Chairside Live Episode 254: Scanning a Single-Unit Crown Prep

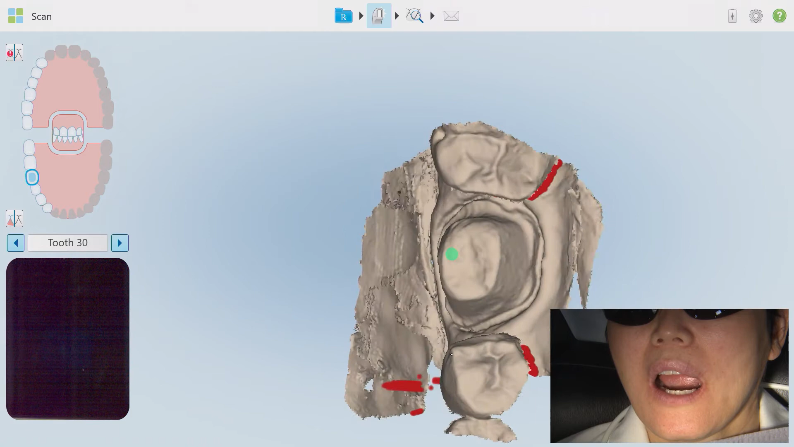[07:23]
as you take the preparation scan a green dot will appear on the screen and attempt to locate the occlusal surface of the prep if the dot does not automatically
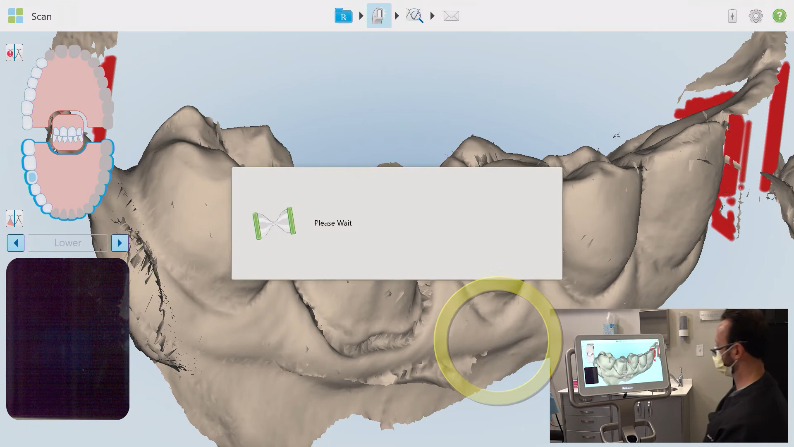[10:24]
just a moment to process and suggest areas outlined in red here that may need to be filled in
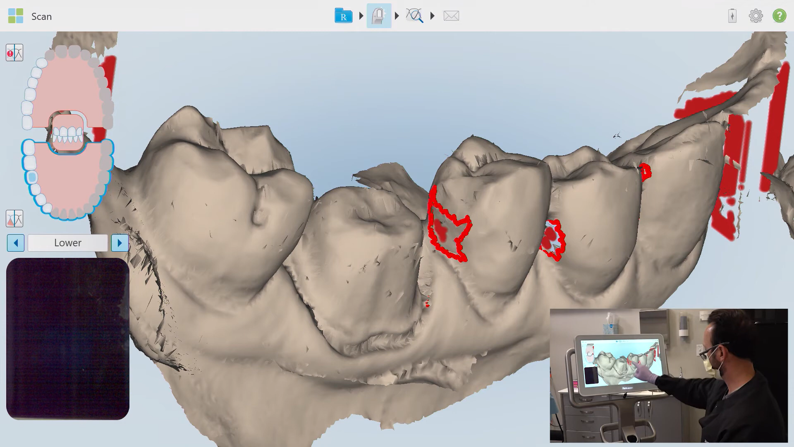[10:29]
once i start to scan again no matter where i aim with the wand only the missing data areas will be added to the segment you can see those fill in nicely by really focusing
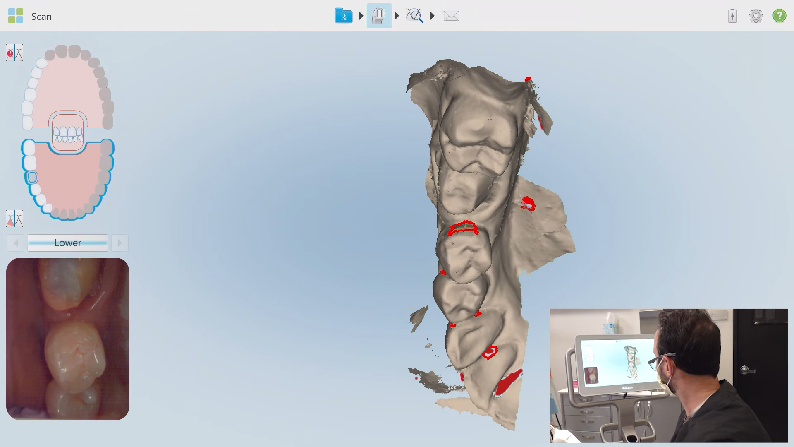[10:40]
on the missing points and exaggerating the tipping or twisting techniques that i discussed with you earlier now
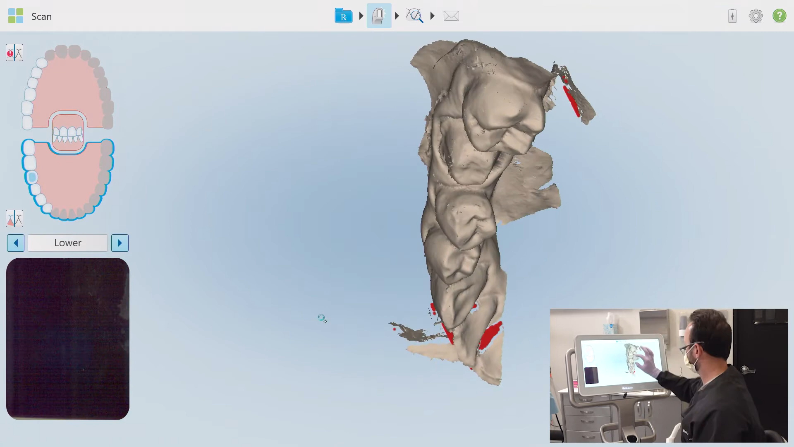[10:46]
another review after filling shows all missing areas are filled in to my satisfaction i'm not